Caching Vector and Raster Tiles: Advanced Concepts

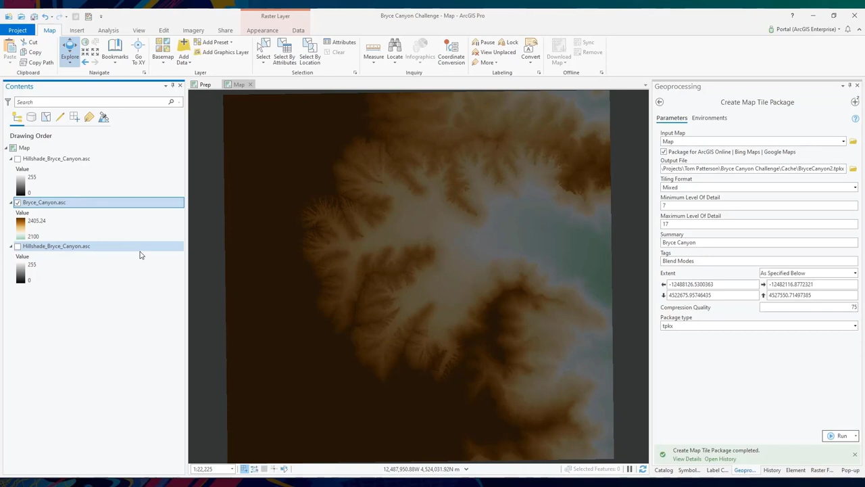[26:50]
So let's take a look at some of the data and how I put this map together. It's two hillshades and a color ramp of the dem. And when you pair that color ramp dem with the overlay blend mode, something interesting happens. That's beautiful. But these lower areas are still a little washed out, so let's check out this second hillshade. With the new luminosity layer blend mode applied to that, it really makes those low-lying areas, really accentuates that detail that's in there.
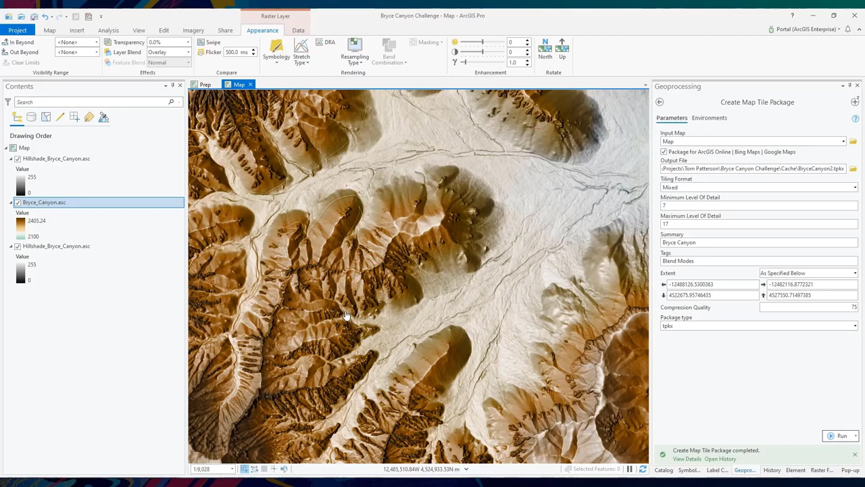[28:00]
Anything beyond that is going to start looking pixelated, and we're generating excessive cache. So if we zoom out, let's see what the minimum is going to be.
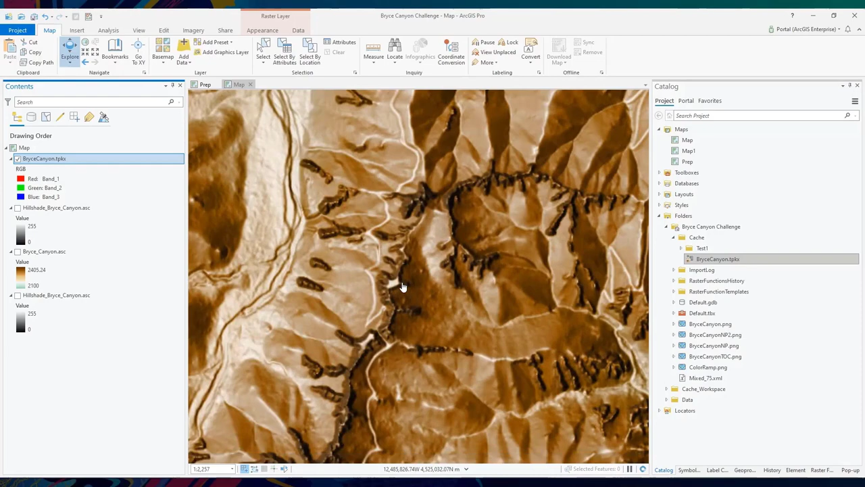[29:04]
So we've got our gorgeous blend modes, forever enshrined inside of a tile package, ready for uploading to ArcGIS online.